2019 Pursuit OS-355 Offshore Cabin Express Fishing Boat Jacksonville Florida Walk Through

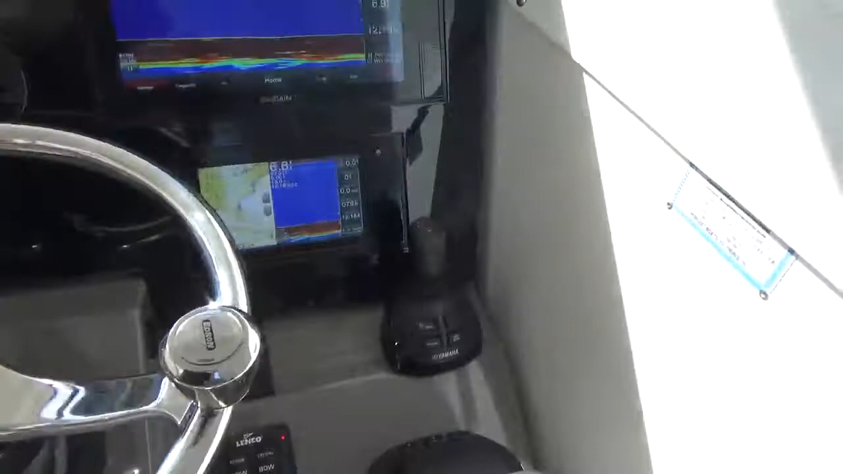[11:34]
On this side, you've got this boat. It does have Helm Master on it. So you've got the Helm Master controls, which is there.
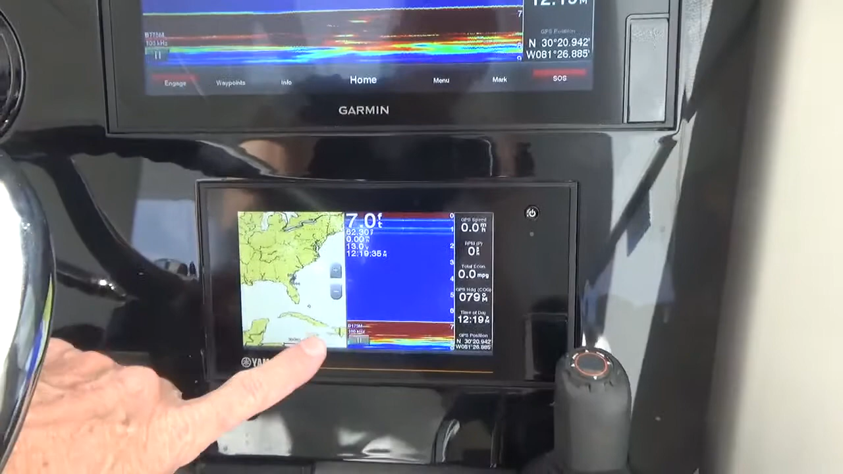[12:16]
but it's actually also a Garmin display, too. So you can swipe it side to side.
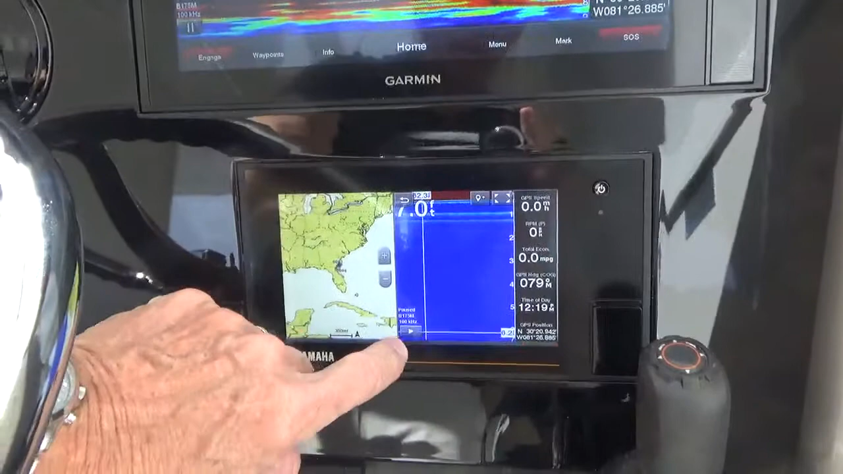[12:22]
Come up here. Look at home.
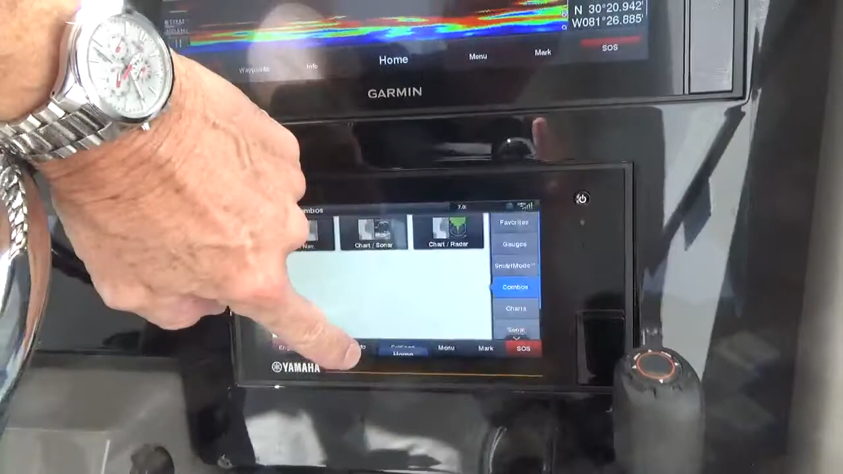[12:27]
There we go. Now I can go over. There you go. Sorry. That's the display for the engines, the main display.
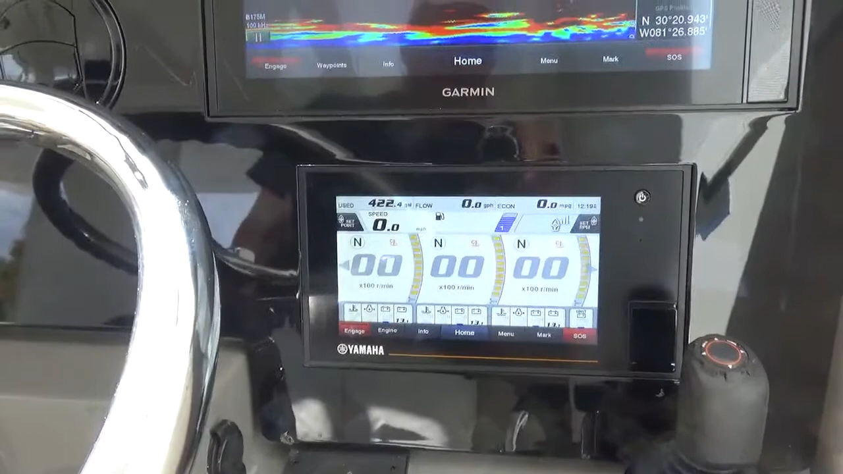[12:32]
But as you can see previously, if you swipe from side to side, you can go in and actually it's a third chart plotter,
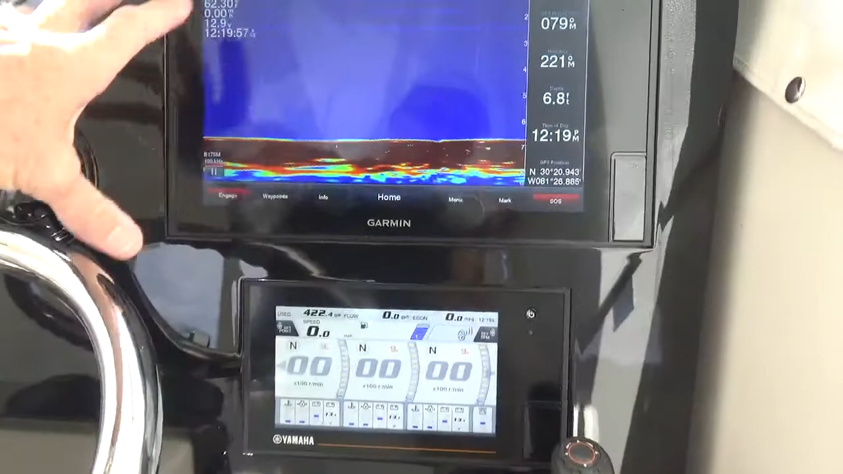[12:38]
so it'll share information with these other displays.
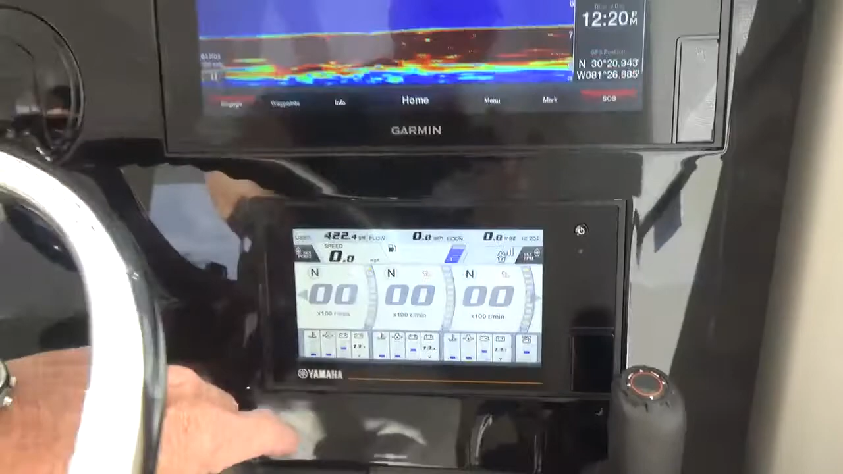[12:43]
Up here, air conditioning vent is there. And then there are more air conditioning vents, as you will see, around the boat. Return is down there.